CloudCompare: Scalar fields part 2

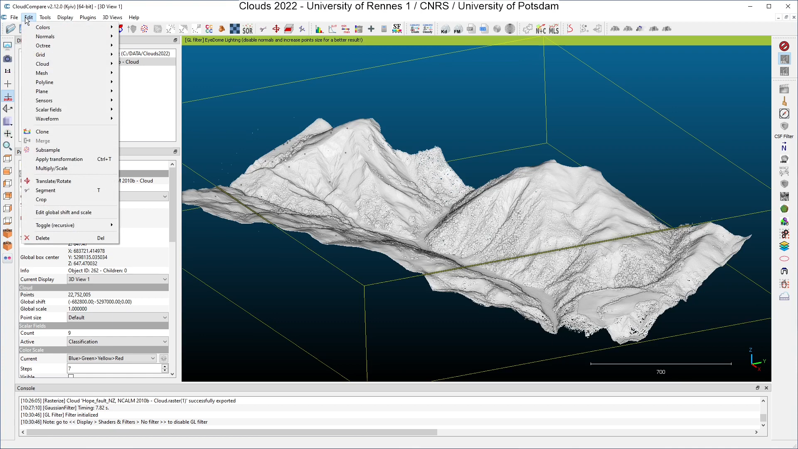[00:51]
To do that I simply have to click on edit here, select scalar fields and select the option export coordinates to scalar fields. The choice Z has been preselected by CloudCompare and I click OK. And here I get quickly an overview of the topography. You can see in the histogram the values of the Z coordinates which go from 365 up to 929.
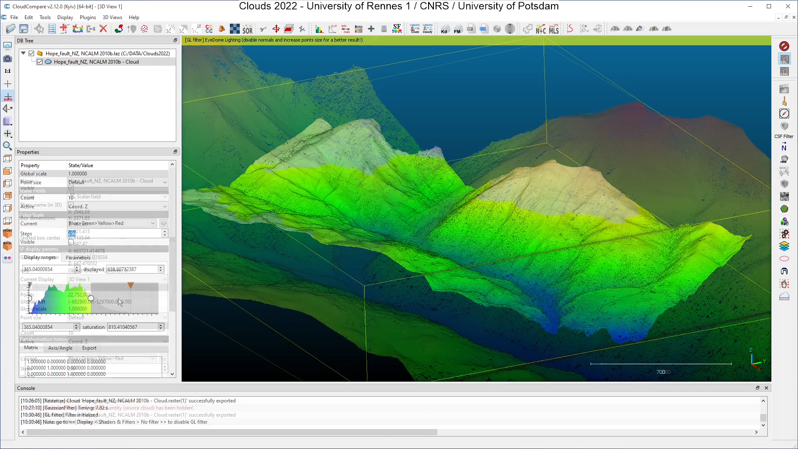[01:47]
a look at the lower part of the topography here close to the river. The inverse operation is also possible in CloudCompare and we will see how to do that. At first I will build a raster from my original data here, I click on raster. I will leave the option step 1 meter as the grid size, active layer height grid values. The cell height will be set to the menu.
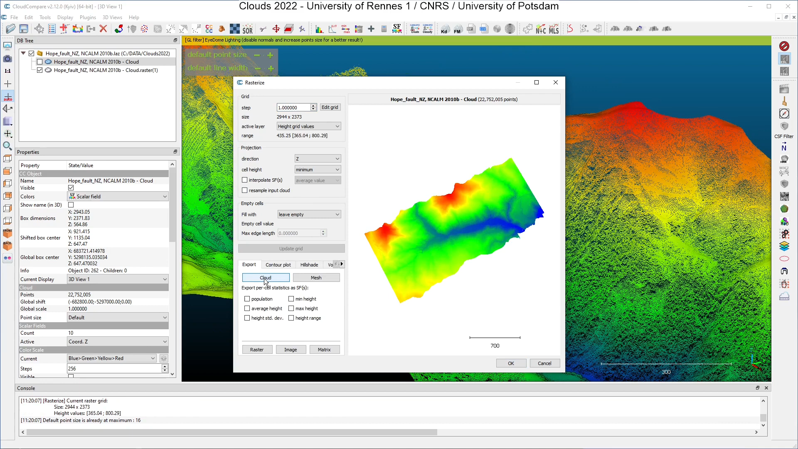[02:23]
And I click on update grid, I generate the cloud. I will clone this cloud. And what I can do now is to try to filter a little bit the values of the current active scalar field which is the height grid values. With that I click on edit, scalar fields, motion filter.
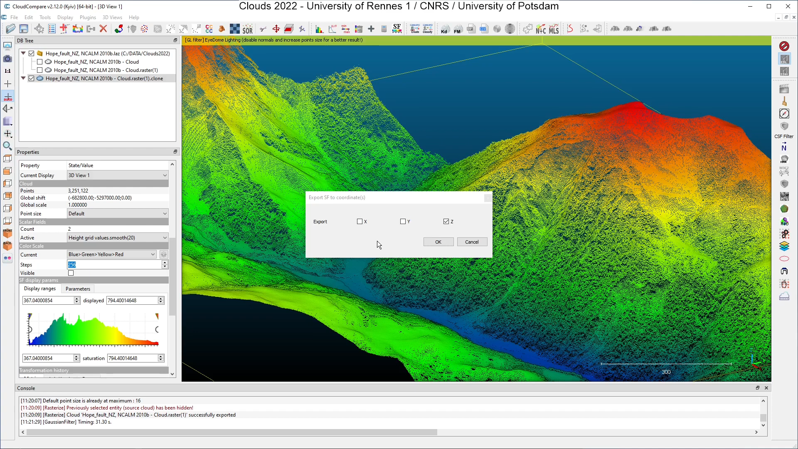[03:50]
we will set the scalar field, the current scalar field as coordinates. We will use the smoothed value of the height grid values and we will set it to the did coordinate here. Click OK. And what you can see now is that if I zoom a little bit you can compare this surface with the previous one which is this one and the previous one is the roughness is larger than on the previous one than on the new one. OK.
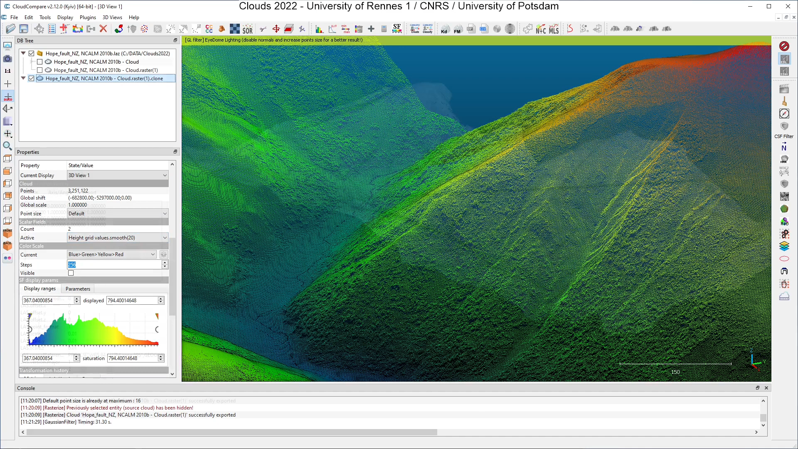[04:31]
The z-coordinates of the points have been changed, they have been replaced by the smoothed values of the altitudes. Gradients can show you where you have strong variations of a scalar field depending on the position of the points.
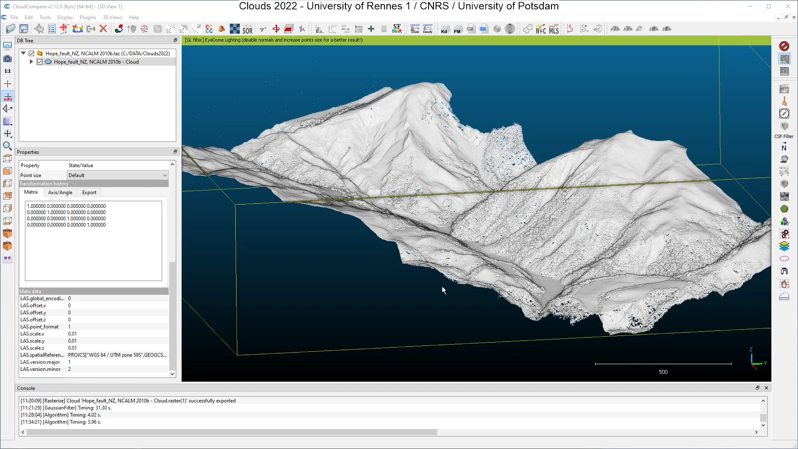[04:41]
To show you how to compute gradients I have removed all the scalar fields from my original point set and I will just add here
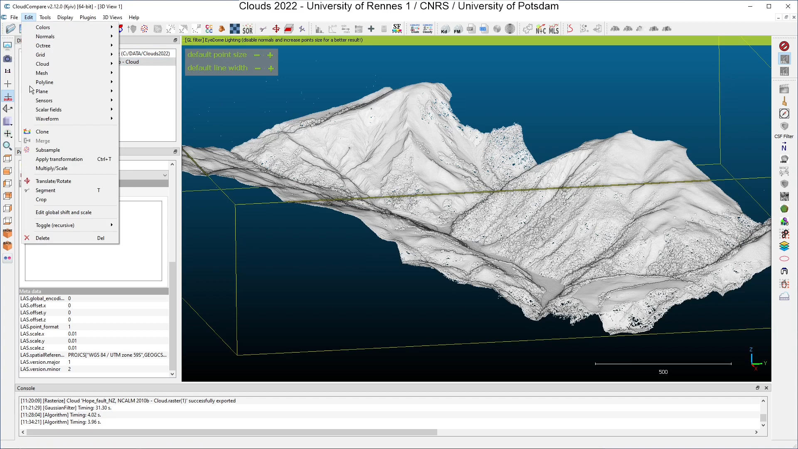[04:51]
clicking on edit scalar fields I will just add, I will export the coordinate z to a new scalar field OK. And if I compute the gradient of this new scalar field what I will get is the slope because you know that the variation of the altitude depending on the points position the gradient of the altitude is the slope. I click on edit scalar fields gradient
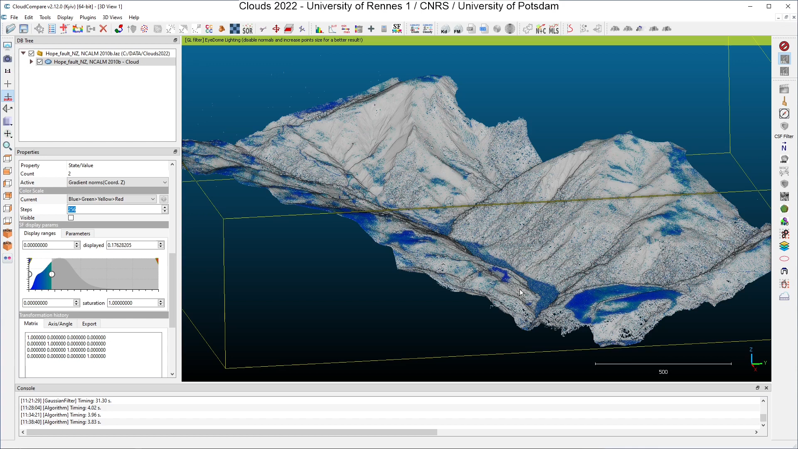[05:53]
And we can see here all the gradients in our data set and if you are looking at lower values of the gradient you will find regions almost flat almost horizontal at the bottom of the hill for instance. And if you select
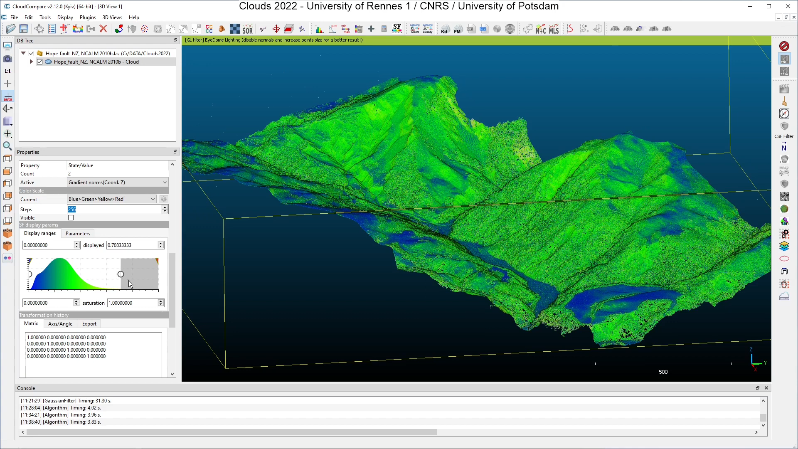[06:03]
an area with large values for the gradient you will see the size of the mountains. It is possible to perform operations on scalar fields and for instance remember that in our available scalar fields in our sample data set we have two specific scalar fields which are the number of the number of returns and the number of the number of returns.
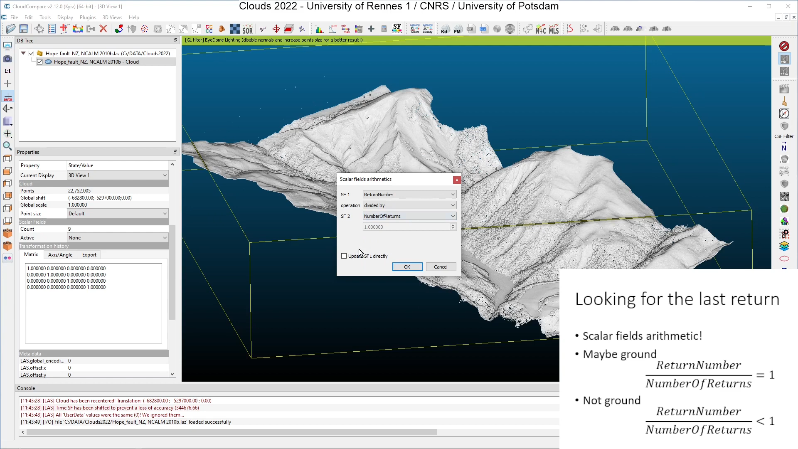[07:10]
2 is the number of returns. I can choose to update the scalar field 1 directly or I can also choose to generate a new scalar field. Here I have generated a new scalar field which has been computed by dividing SF5 by SF4 and if I select only the points with a value of 1 here I have all the points of the data set which are corresponding to the last echo of a laser pulse.